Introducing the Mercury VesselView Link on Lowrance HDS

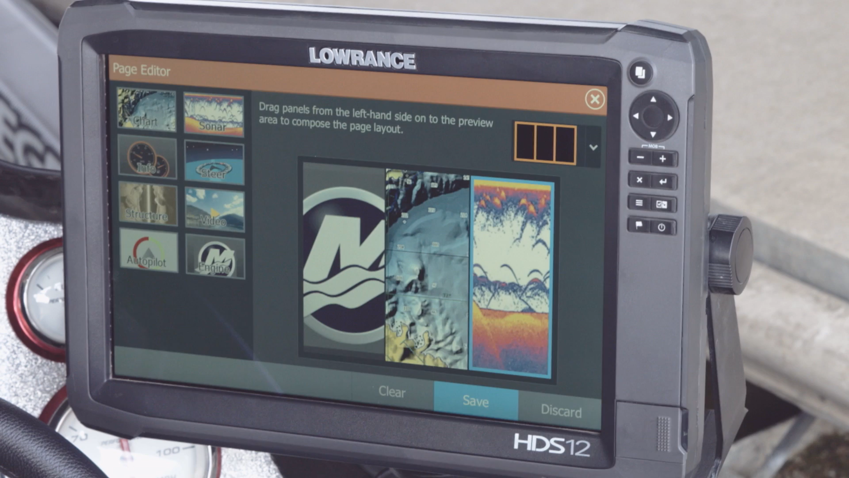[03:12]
Now on the screen, we can see our Mercury Vessel View link, we can see our chart and we can also see our sonar. No longer do we have to have just one or the other.